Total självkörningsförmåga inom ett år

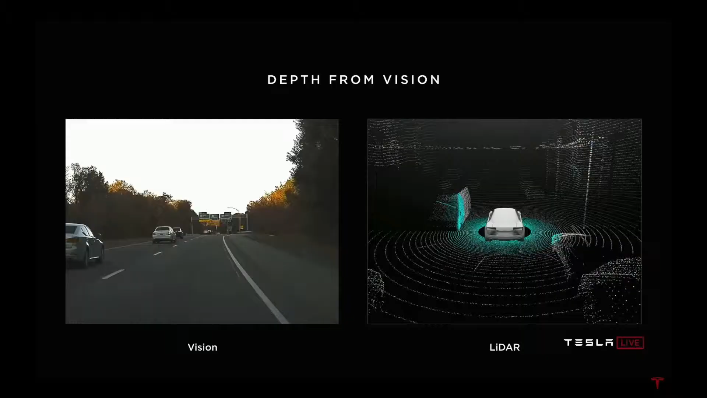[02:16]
Tesla tror inte på det här.
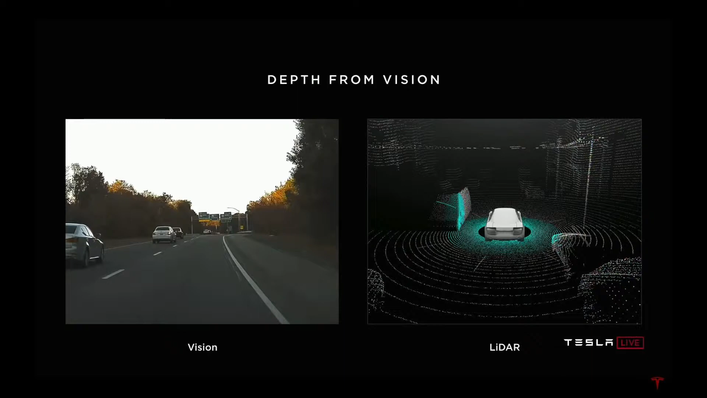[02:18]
De anser att människor kör enbart med syn så ska bilen kunna köra med syn också.